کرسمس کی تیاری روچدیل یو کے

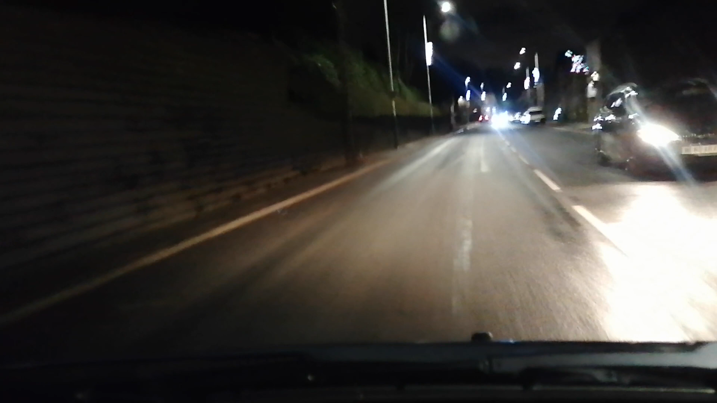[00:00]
اعوذ بالله من الشیطان الرجیم. بسم الله الرحمن الرحیم. یہ رات نا ٹائم ہے تے کرسمس نہیں آمان دے تے میں کیا
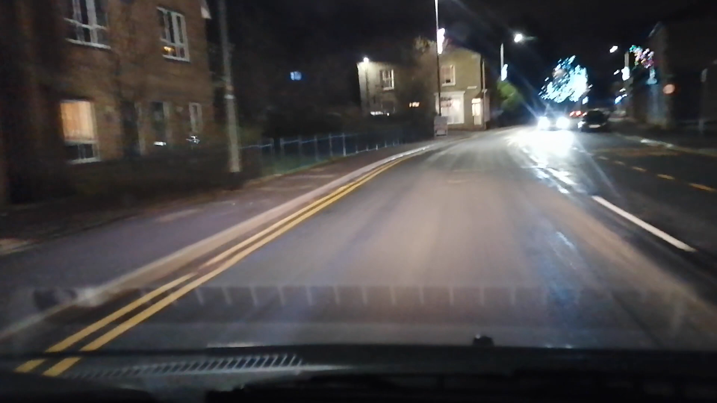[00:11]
کہ یہ ویڈیو میں اپنے دیکھنے والے بہن بھائی جو ہیں ان کے ساتھ شیئر کروں. یہ رات کے خوبصورت مناظر ہیں,
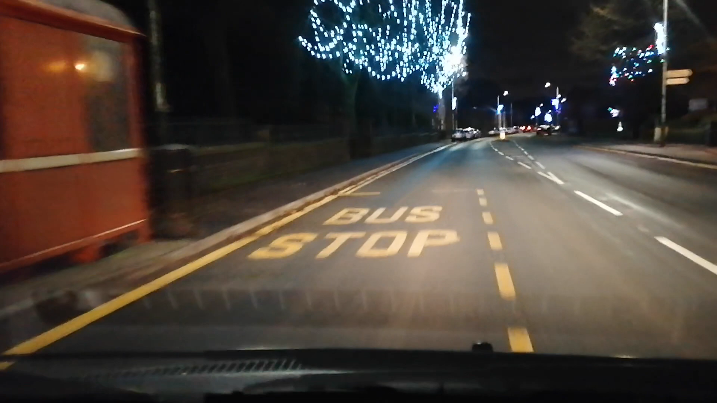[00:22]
آپ ان کو دیکھیں گے تو
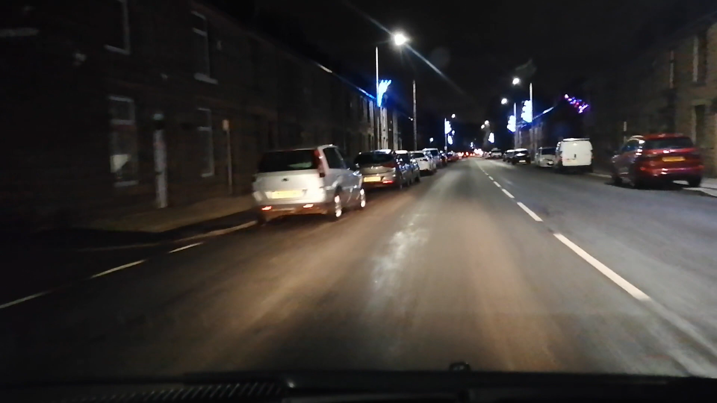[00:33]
آپ انجوائے کریں گے. انگلینڈ میں کرسمس کے دن آ گئے ہیں. یہ میں ڈرائیو کر رہا ہوں رات کے, میں نے سوچا کہ آپ کے ساتھ بھی یہ شیئر کی جائے. جیسے ہم اپنی عیدوں کو سیلیبریٹ کرتے ہیں, یہ بھی آپ کی کرسمس سیلیبریٹ کرتے ہیں. انہوں نے یہ روچڈیل کے پاس ہی چھوٹا سا ولیج ہے